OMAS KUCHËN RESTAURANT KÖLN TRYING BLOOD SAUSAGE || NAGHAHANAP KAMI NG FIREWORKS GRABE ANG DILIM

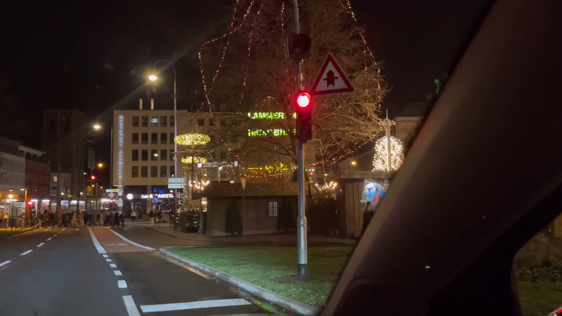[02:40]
Yeah, right the corner here, we were eating doner. Agoy, agoy, agoy. Ako nakarayo, ganda dun sa tulay. Sayang.
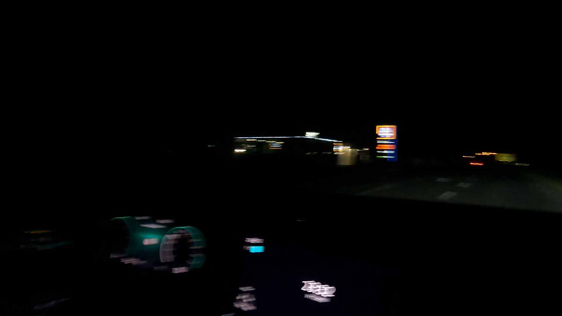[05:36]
Hindi siya makita. Hindi makita yung driver ko. Madilim. Pero ang oras ngayon ay 23:32.
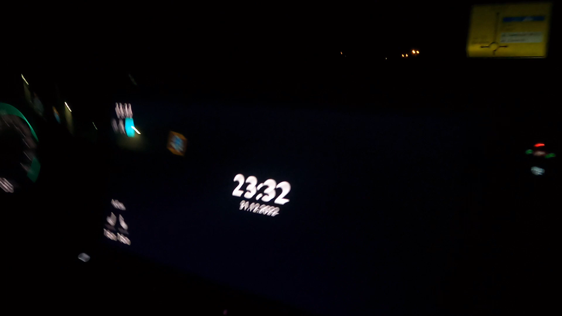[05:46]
So konti na lang at may putoka na. Meron kaya dito sa Germany?
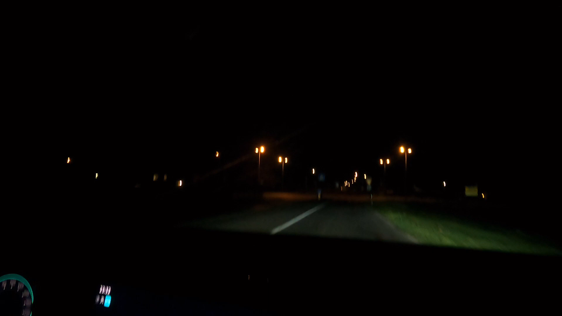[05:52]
Kasi sa bahay, tulog yung mga tao doon. Kasi nga, yung dalawa, yung mag-asawa, hindi nga sila pwedeng makialubilo sa amin. Tapos si Pudra, wala na, inaantok na. So dark there, they all sleeping or what? Yeah, they're all sleeping, all the people sleeping na. So kaming dalawa na lang ngayon. So maghahanap kami, punta tayo sa city guys, maghahanap tayo kung may putukan ba dito.
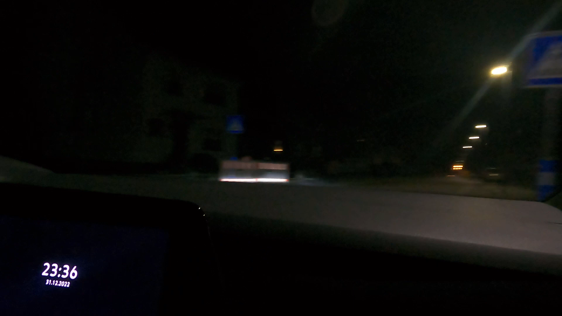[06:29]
We have cops there. Huh? We have cops there.
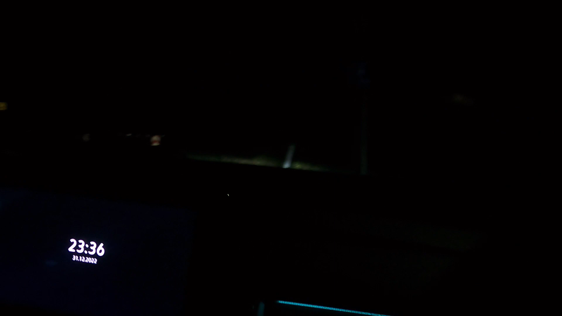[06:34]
Oh, I meaning? Better don't go there. We're not going to the cops?
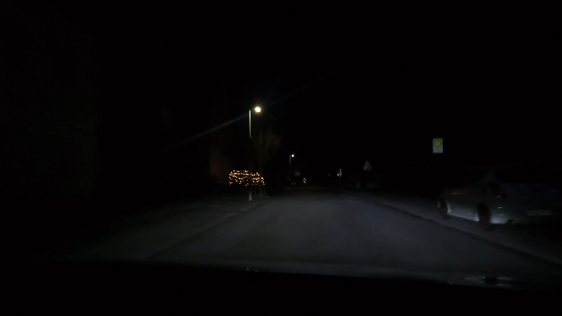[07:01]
Huh? Your school, honey, oh. Yeah, but you think we will see something from here? Yeah, we stop first. Yeah.
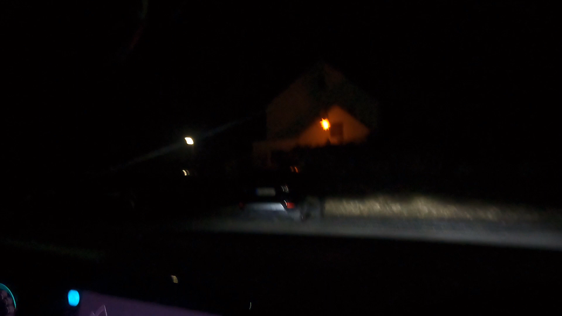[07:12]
Yeah. It all looks pretty dark. They're sleeping also, no? Almost looks or like. Maybe honey in it exact 12 they're going out because cannot stay also outside. Yeah, but at least there should be some light on, right? Yeah, something for fire. I mean usually you start to prepare something. So nag-move kami 15 minutes more.